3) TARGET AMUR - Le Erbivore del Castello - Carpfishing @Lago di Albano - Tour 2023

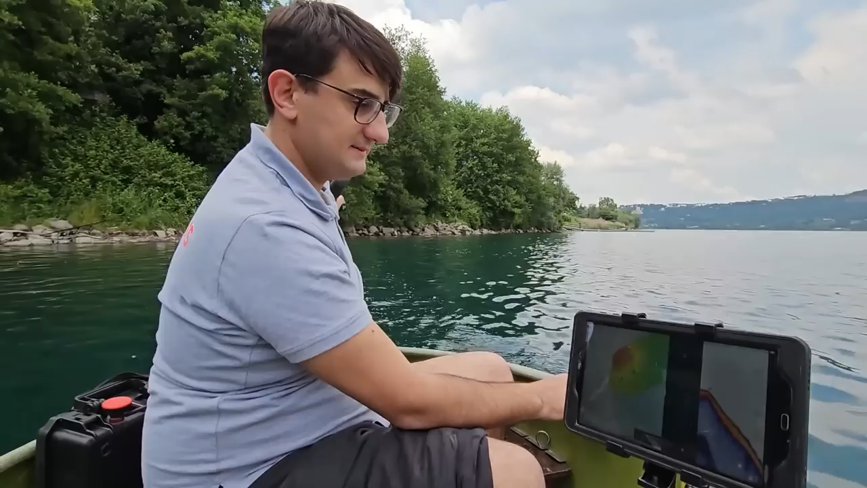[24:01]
Siamo in barca, andiamo a regalare la canna, abbiamo un fondale di circa 7 metri e mezzo, degrada molto dolcemente,
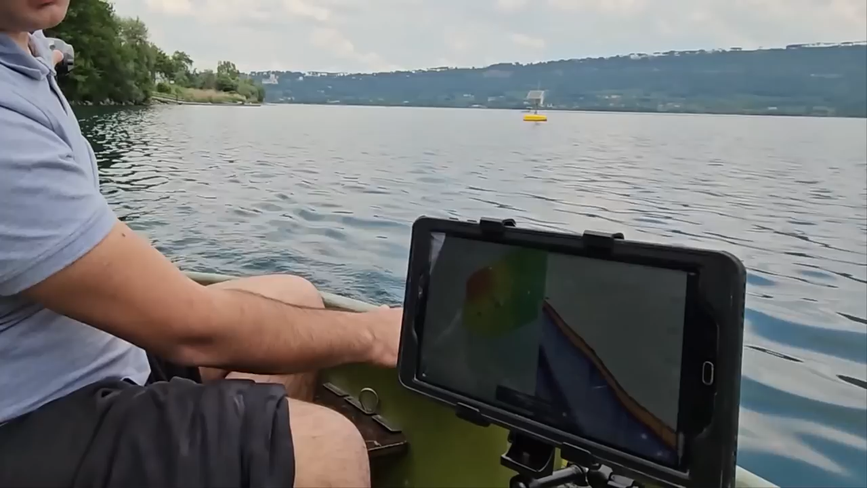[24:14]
vicino a una parte con molti sassi. Ora ecco, ci avviciniamo un punto e caleremo la nostra esca. Ora sta cominciando anche a piovere, speriamo che un po' d'acqua muovo ancora di più il pesce.